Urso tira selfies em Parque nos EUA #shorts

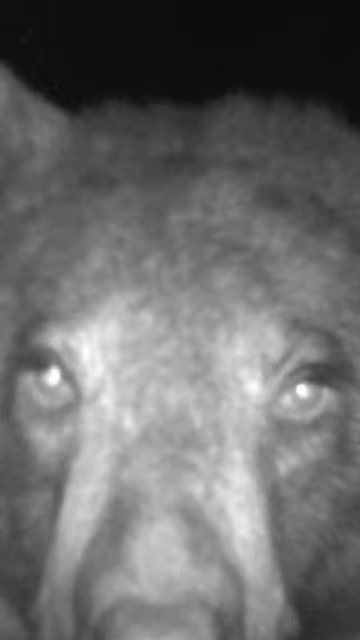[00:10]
As gravações foram feitas por uma câmera com sensor de movimento em uma das matas da região.